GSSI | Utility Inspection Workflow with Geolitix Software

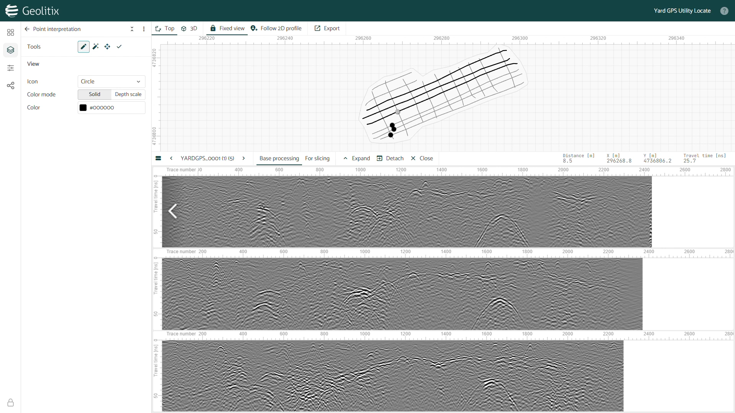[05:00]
Now I can place a dot on each utility in the data one at a time using my sight walk to identify the specific utility type where possible. I'll pick this large hyperbola first. I know based on my sight walk, as well as the starting point, depth, and angle that it's traveling, that this must be the storm drain line running to the storm basin we saw in the field.